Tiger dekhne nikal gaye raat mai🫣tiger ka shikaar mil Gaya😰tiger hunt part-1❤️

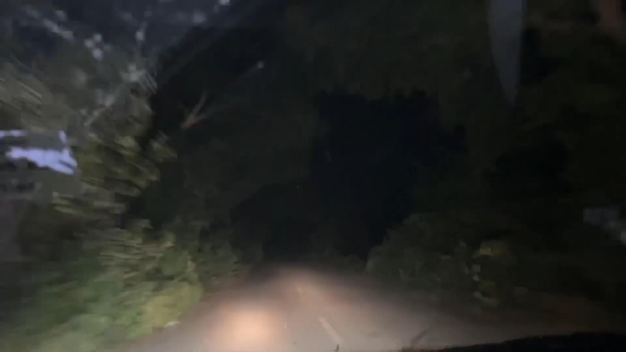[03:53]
सो भाई जंगल चालू हो चुका है और अभी हमें जो फॉक्सेस है ना उसके 3-4 एक साथ ग्रुप में देखे थे, और अभी रास्ते में भाई काफी जंगली जानवर दिख चुके हैं हमें, बोर वगैरह।
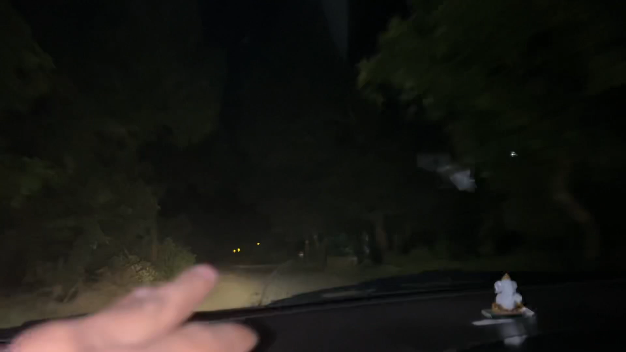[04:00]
और बाकी अभी पहुंचने वाले हैं वहाँ पे, ज्यादा देर का रास्ता नहीं रह गया, जंगल एरिया एंटर हो चुके हैं हम लोग।
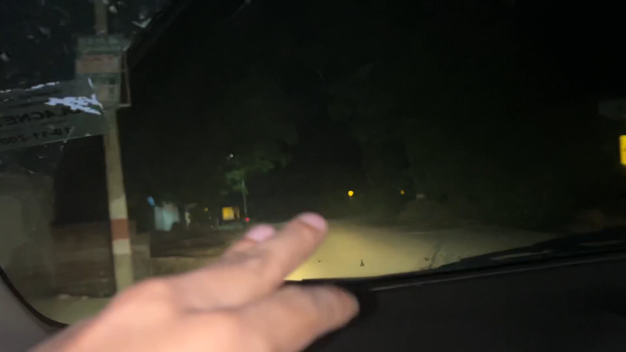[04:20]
कुछ भी टाइगर से लेके भालू तक कुछ भी दिखेगा।
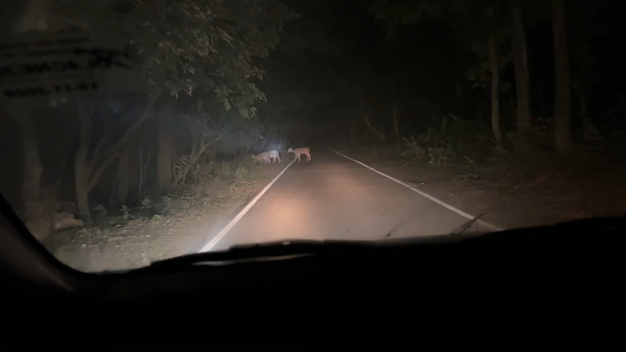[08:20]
गाड़ी रोक दो कुणाल भाई गाइस पूरा झुंड जा रहा है डियर का ये चेकआउट करो ओ भाई क्या मस्त क्रॉस कर रहे हैं रोड पूरा कम से कम नहीं तो 20 से ऊपर डियर्स हैं ये देखो ओ भाई कितने सारे हैं स्पॉटेड डियर